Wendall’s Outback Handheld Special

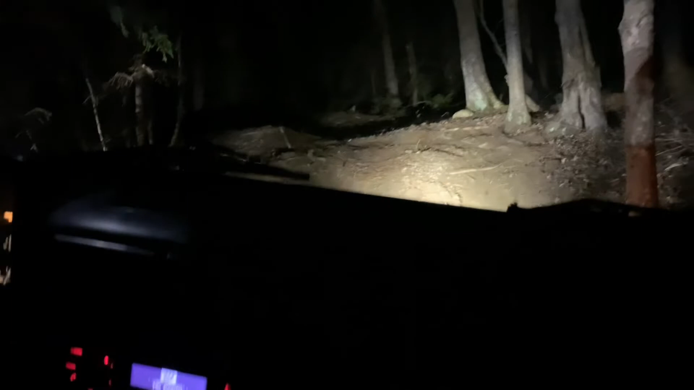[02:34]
Oh, I see. Now I can see that. Oh, so there's a deep red on this side, that's what's fucking, yeah? Yes, it is.